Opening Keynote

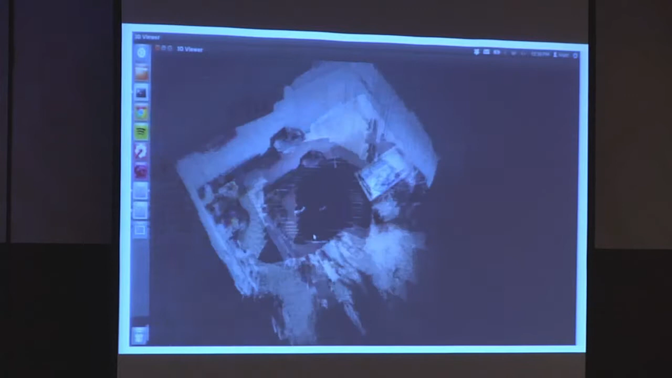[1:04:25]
So the robot is basically moving all around the fourth floor and building a map of the fourth floor,